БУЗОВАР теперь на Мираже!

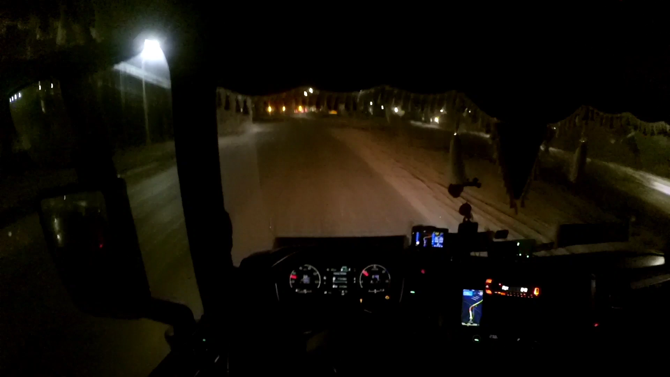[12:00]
сейчас все лето будут мост ремонтировать тут днем такие сумасшедшие пробки вообще время у нас без десяти час вот сама сейчас мы прошли без пробок вот эти у нас
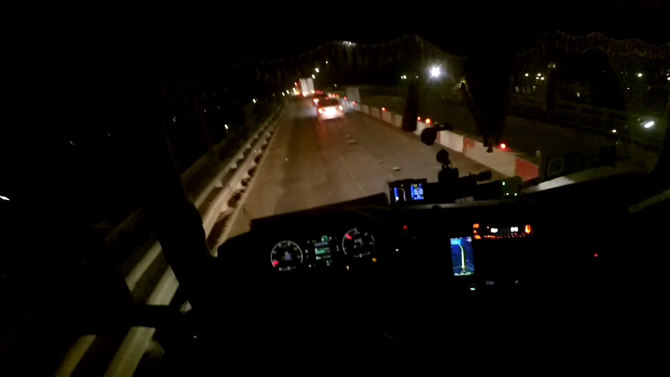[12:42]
идем на круизе 15 километров в час минимальная скорость которая может поддерживать круиз но если у вас скорость ниже 15 километров в час вы также можете поставить круиз но уже по оборотам двигателя то есть допустим восемь десять километров в час можно двигаться тоже на круизе
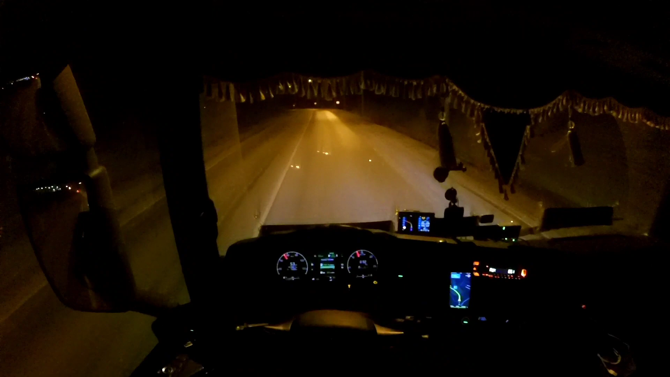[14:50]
То есть механику поставил для того, чтобы он не включил одиннадцатую, тоннаж у нас двадцатка почти, девятнадцать с копейками. И вот сейчас нам надо в этот подъем зайти на десятой передаче, переключиться один раз. Все, разгоняем его до 85 км, чтобы нам никто не помешал.
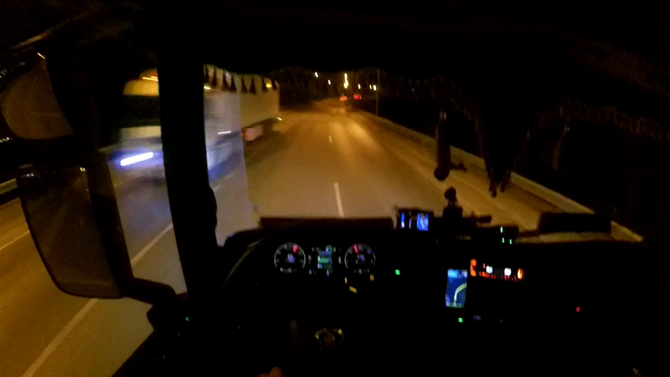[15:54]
И тянем мотор до 1000 оборотов, до 1050. И две передачи вниз. Вот мы переключились вместо трех раз с двенадцатой на одиннадцатую, на десятую и на девятую.